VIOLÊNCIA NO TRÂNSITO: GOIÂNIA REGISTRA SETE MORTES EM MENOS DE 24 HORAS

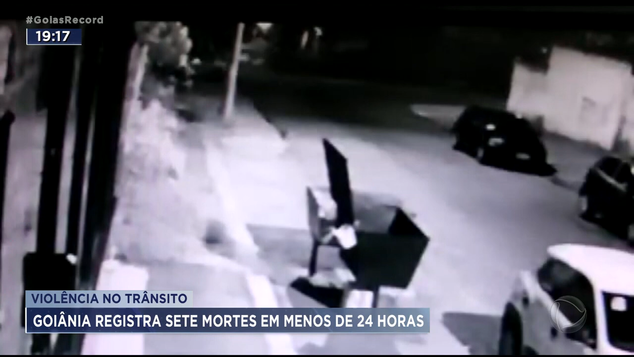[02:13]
Nessas imagens é possível ver quando um dos veículos passa em alta velocidade. Um homem de 61 anos morreu e outra pessoa ficou ferida.